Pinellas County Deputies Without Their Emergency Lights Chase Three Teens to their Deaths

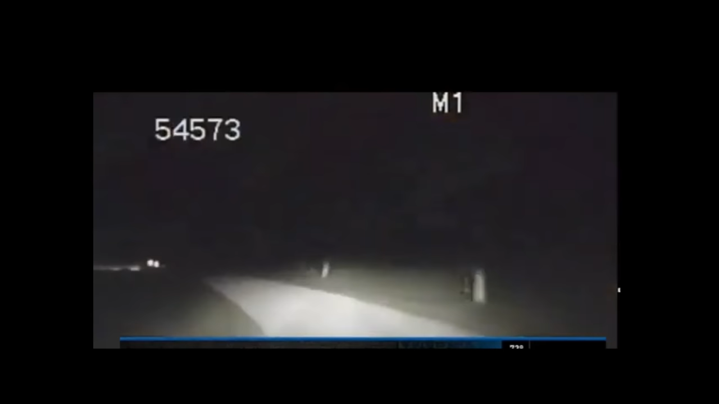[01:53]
left-hand turn to the trailer park, frontage road. It's just going to dead end back to the cemetery. Let's get me some units up here and get K-9.